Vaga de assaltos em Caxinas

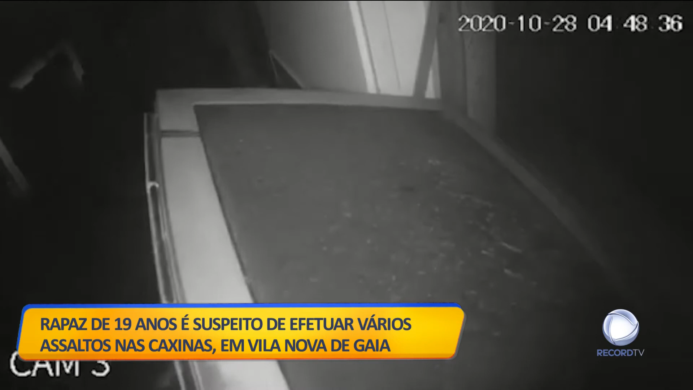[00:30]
entrou pelo postigo, mexeu em algumas coisas da cozinha,
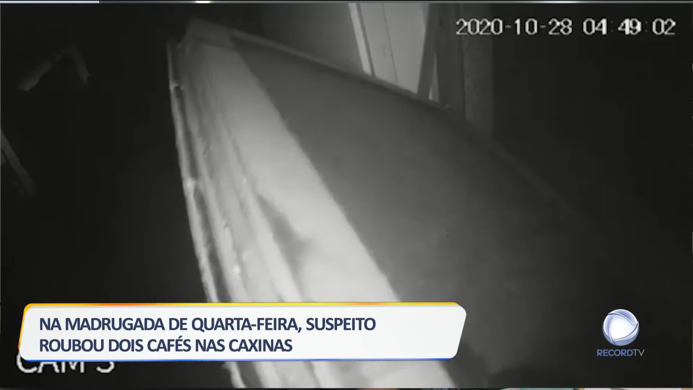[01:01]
Pouco depois, dirigiu-se este outro café contigo.
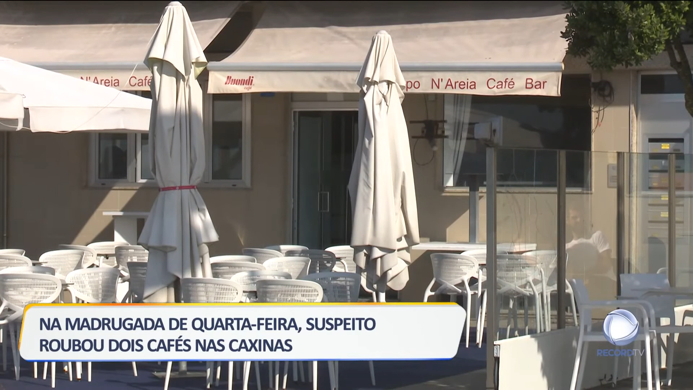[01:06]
Ontem, entrou aqui e levou-nos a caixa registadora da primeira vez que entrou,
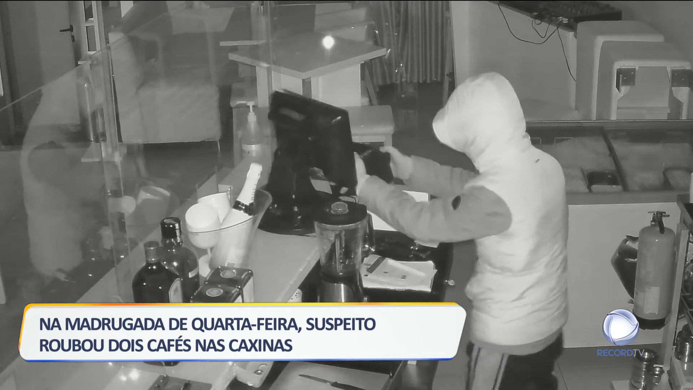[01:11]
porque ele entrou duas vezes, entrou uma às 5h30 e levou a registadora. E depois entra às 6h10 e ele pegou no computador,
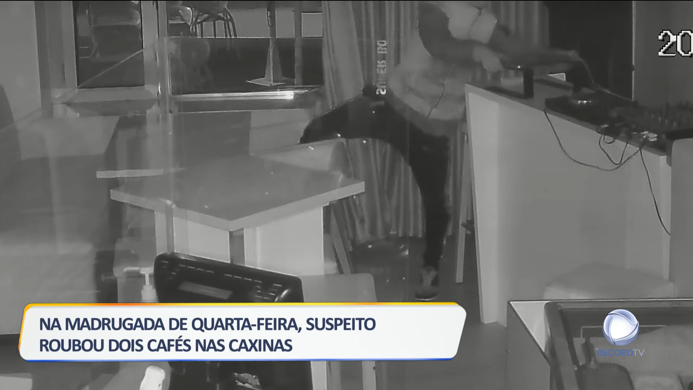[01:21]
que temos ali, que é o de passar-se música, ele pegou no computador, mas depois, por algum motivo, pousou e não o levou. Não sabemos porque foi avisado, se alguém apareceu,